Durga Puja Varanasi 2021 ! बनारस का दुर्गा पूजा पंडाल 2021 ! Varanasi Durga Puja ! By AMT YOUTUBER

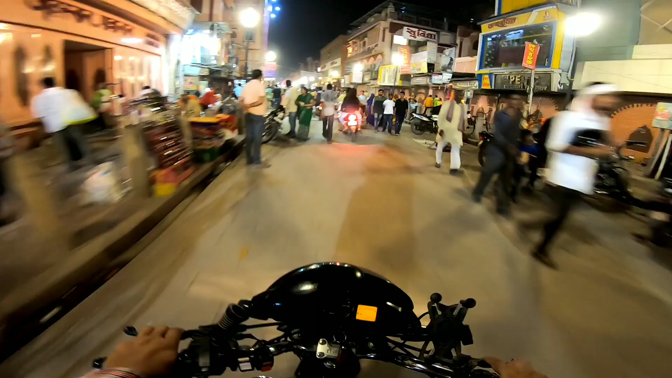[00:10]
नमस्कार मित्रों, की नई वीडियो में फिर स्वागत करता हूँ। आज मैं दुर्गा पूजा रात के नज़ारे दिखाने वाला हूँ। देख सकते हैं इसमें दशरथ मत पे हूँ। देख सकते हैं काफ़ी रात के अच्छे नज़ारे हैं, तो पूरी लाइट जल रही है।
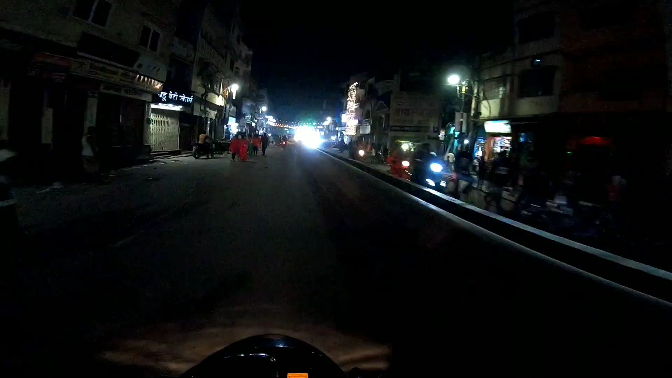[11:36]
देखिए धीरे धीरे नई सड़क ये चेतगंज पे आ गया हूँ।
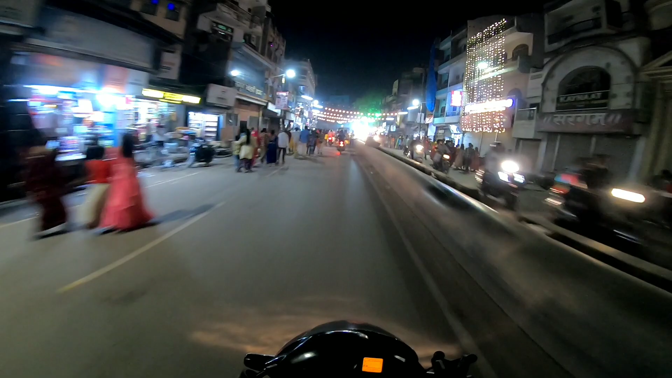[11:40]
देखिए चेतगंज में यहाँ पे सजावट काफी बेहतरीन किया गया है, देख रहे हैं यहाँ पे मूर्ति सजाई गई है।
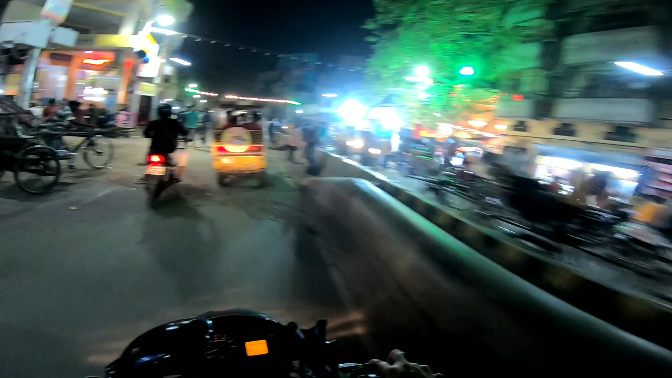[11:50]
ये मंदिर है, मंदिर सजाया गया काफी बेहतरीन दिख रहा है इधर।
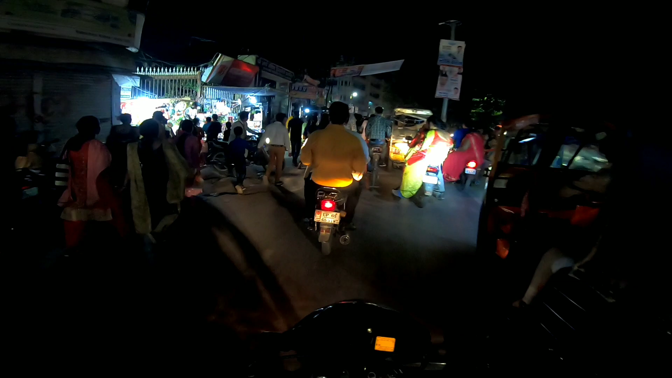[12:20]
देखिए इससे मैं आ गया हूँ खतुआ मार्केट के पास। खतुआ मार्केट का देख सकते नज़ारे, देख सकते काफ़ी भीड़ था, भी जाम लगा हुआ थोड़ा बहुत,
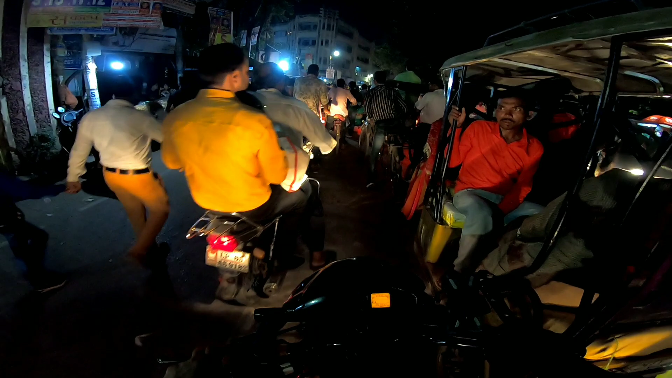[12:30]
इतना जाम लेकिन यहाँ भी थोड़ा बहुत जाम लगे, लेकिन रात में ही लोग निकले हुए हैं एकदम।
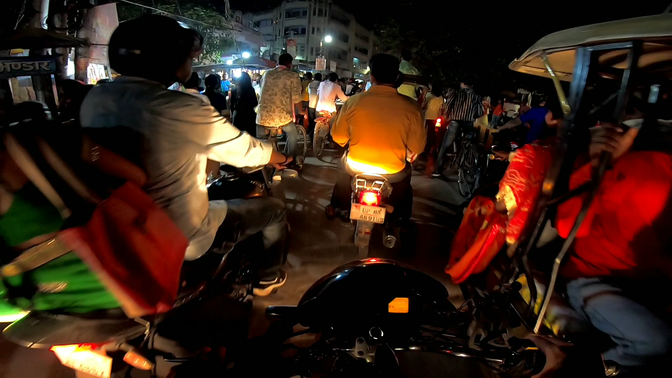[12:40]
इधर था खतुआ मार्केट से, इस बार भी कलश बैठा, उस साल भी कलश बैठा था, इस साल भी कलश बैठा हुआ है। रात में ये लोग निकले हुए हैं एकदम।
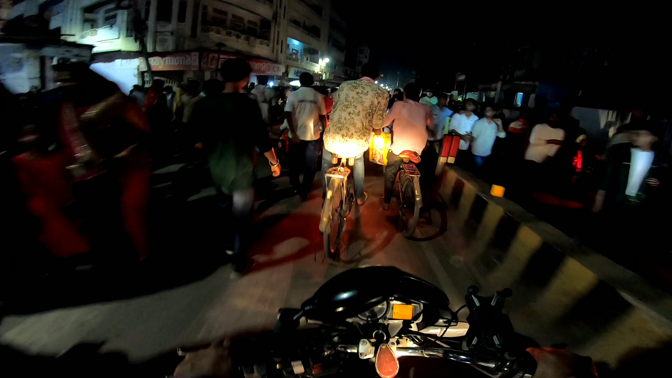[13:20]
देखिए इसमें नदेसर पे आ गया हूँ,
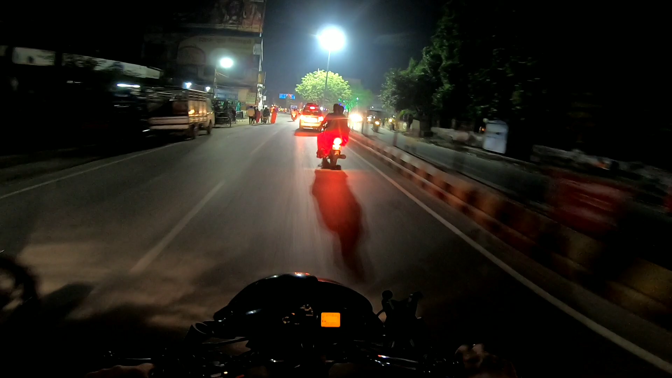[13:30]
ये देखिए दिखा रहा हूँ, काफी बढ़िया हर मतलब हर मंदिर नवरात्र में सजाया गया है, देख सकते हैं आप इधर काफी खूबसूरत दिख रहे लाइटिंग सजाई गई यहाँ पे मंदिर में।
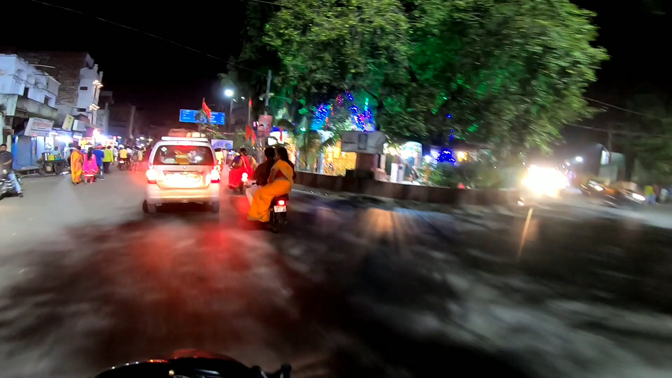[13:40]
जय हो,
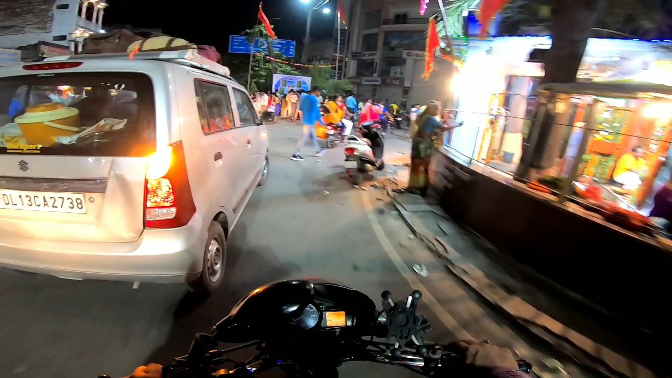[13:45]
देखिए इतनी भीड़ भाड़ यहाँ पे लाइन लगाए हैं लोग एकदम।
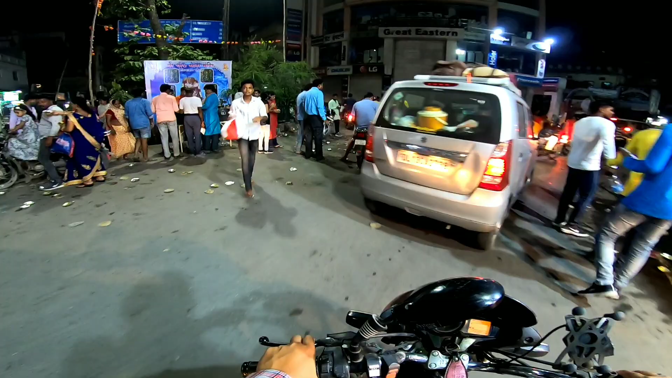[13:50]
प्रसाद वगैरह बढ़ रहा है यहाँ पे एकदम, देख रहे एकदम काफी।
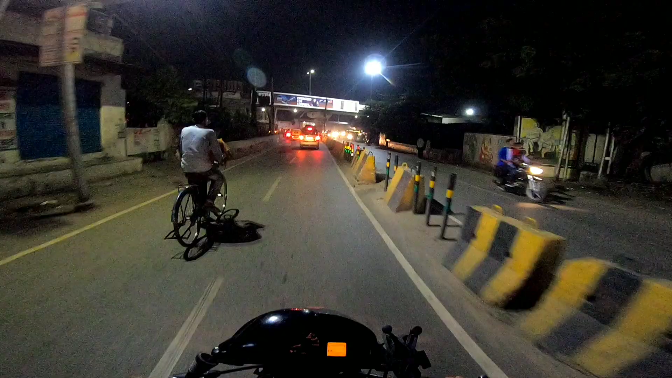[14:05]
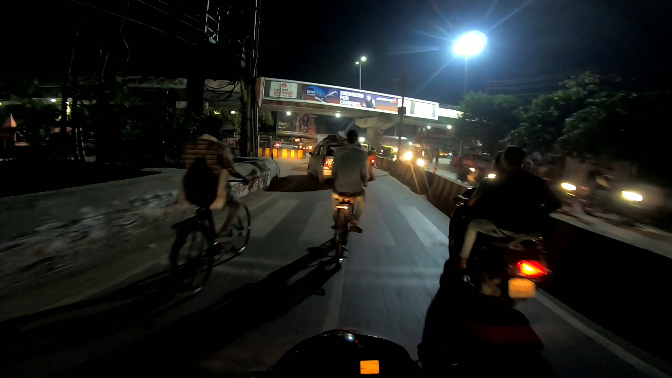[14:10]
ये देखिए चौका घाट है, हम लोग को इधर चलना है इस तरफ। पर ये चौका घाट कैंट फ्लाई ओवर है, ये
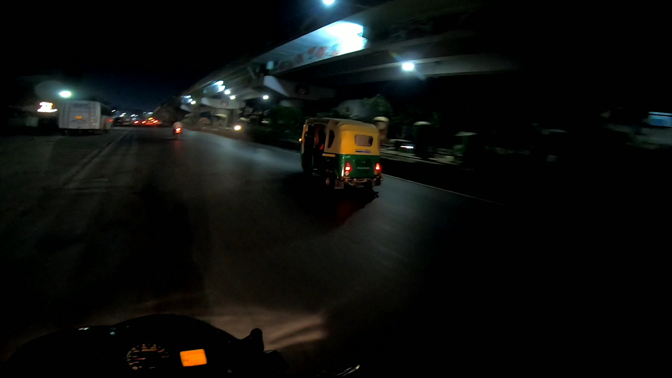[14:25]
देख सकते हैं आप इधर। ये देखिए नाइट व्यू दिखा रहा हूँ नदेसर साइड का, जैसे देख सकते हैं ये देखिए पूरा बढ़िया सजाया गया है पूरा।
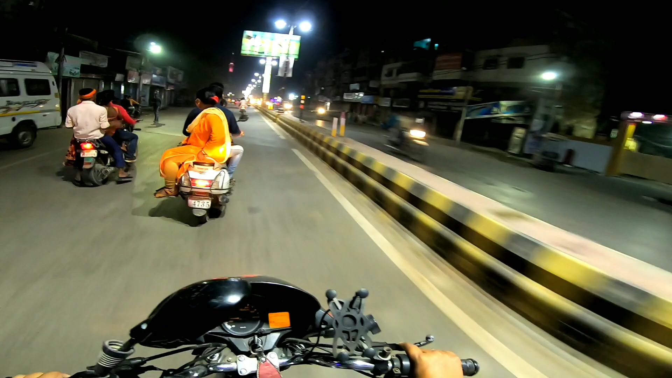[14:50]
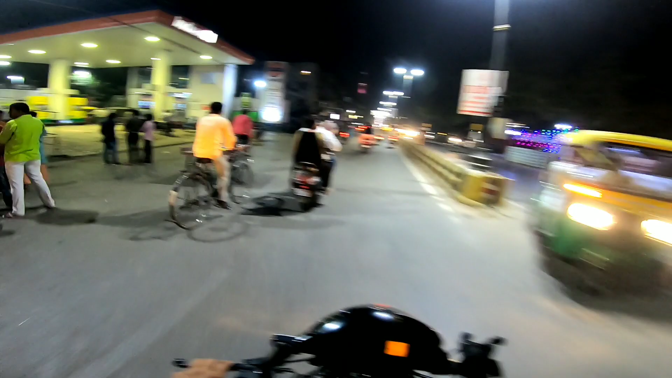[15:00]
क्या लग रहा है देखिए दूरदर्शन टावर सामने देख सकते हैं इधर,
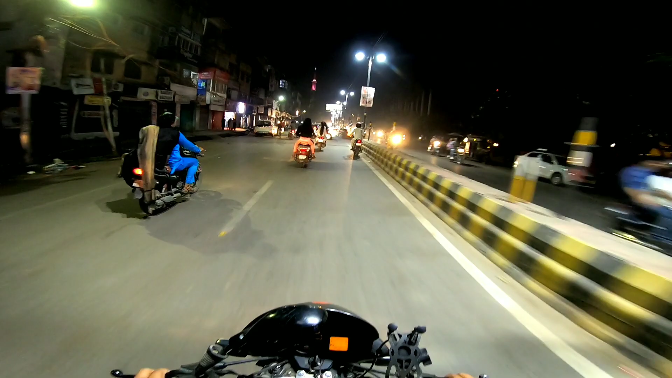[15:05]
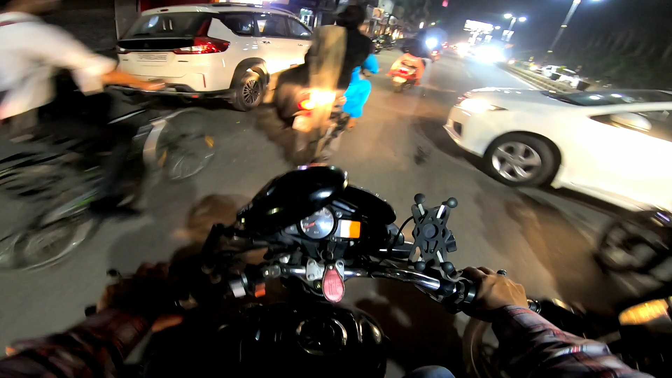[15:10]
सामने जो दूरदर्शन टावर देख सकते हैं आप। ये देखिए रात ताज होटल इधर है, क्या रात में बेहतरीन चमक रहा है ये।